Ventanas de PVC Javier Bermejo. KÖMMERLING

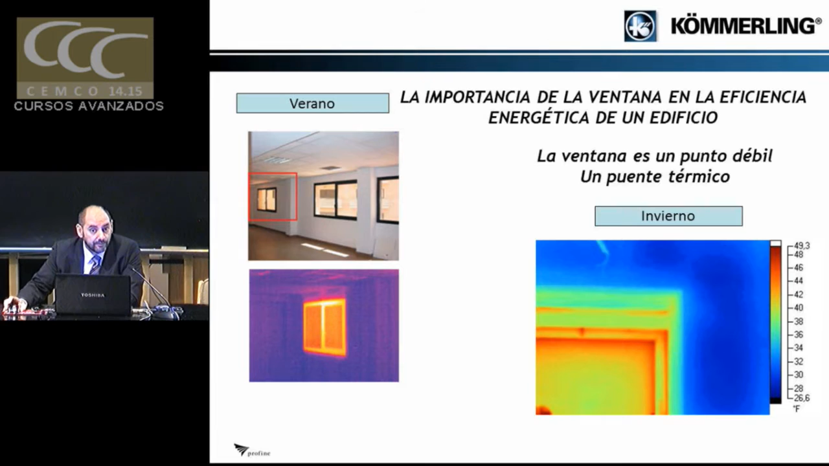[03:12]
On screen: scale bottom 26.6°F
O si es el invierno, pues vemos cómo esa ventana se convierte en un elemento que no es que deje pasar la luz y la ventilación, sino que también a través de esa ventana se nos está escapando la energía. Es muy difícil conseguir los objetivos que se definen en el Código Técnico. Ayer Servando nos iluminaba mucho con respecto a lo que nos viene, ese 2020, si olvidamos y obviamos ese elemento que es el de la ventana. O esto, que es un blower door, simplemente se enchufa, por decirlo rápidamente, muchos de ustedes ya saben lo que es, pero se introduce aire a presión dentro de una vivienda y con una cámara termográfica se ve clarísimamente por dónde están pasando o por dónde se nos está escapando el aire. Pues vemos clarísimamente cómo la ventana es un elemento por el cual a través se nos está marchando esa energía,
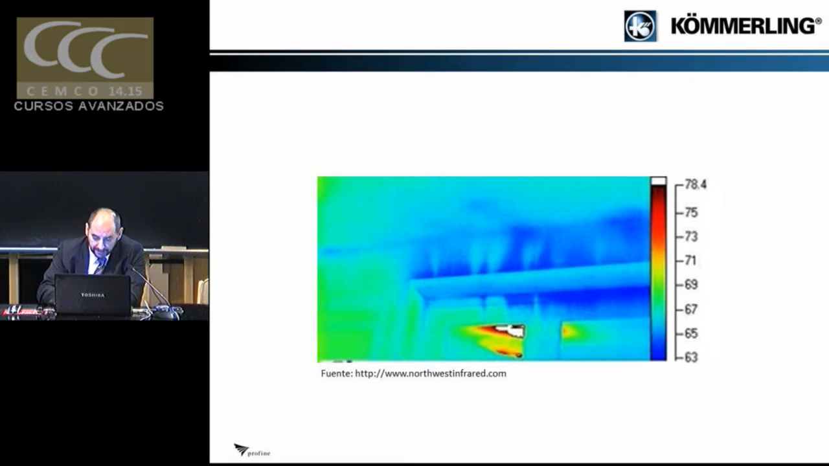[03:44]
el aire se nos está escapando y a su vez están entrando las infiltraciones que ayer también hablamos largo de ellas.